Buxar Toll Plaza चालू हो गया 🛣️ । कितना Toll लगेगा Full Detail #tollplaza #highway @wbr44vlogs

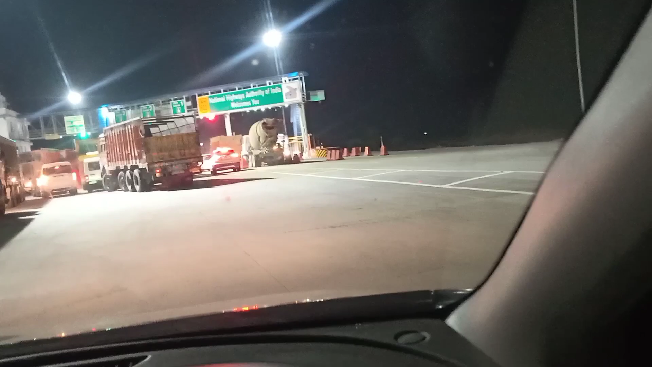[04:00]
छैका और चौथा लेंज है वह काइस जिसे लगे गाड़ियों का कि देह काइस देख़के आपने निकल सकते है तिह देखिए गाड़ियों का लगा है, मैं भी इसी ल hein में आ के अभी लग गया हूँ लेन में आगे बढ़ते हैं पूरा जाम लग गया अभी
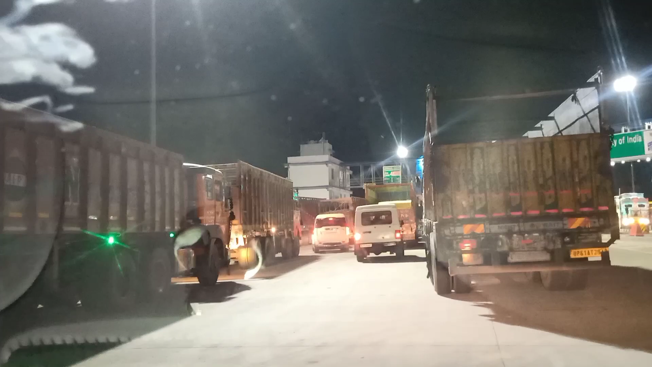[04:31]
कॉली स्टाट हुआ है सतर ताइक सही थोड़ा समसे चल रहें कितनी गाड़ियों में फास्टेक नहीं लगा है मेरी गाड़ी में भी नहीं
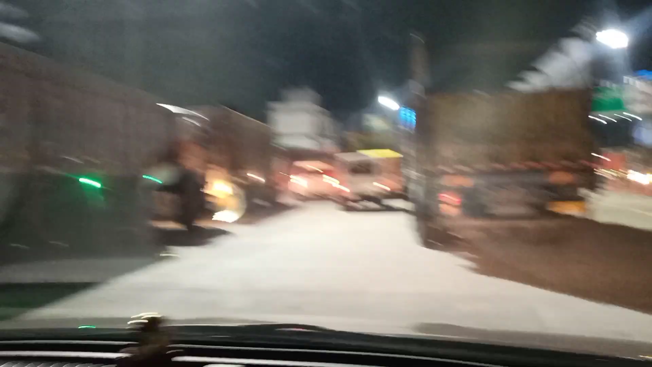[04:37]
लगा था अभी मैंने वह से फास्टेक यहां पर देखें लगवा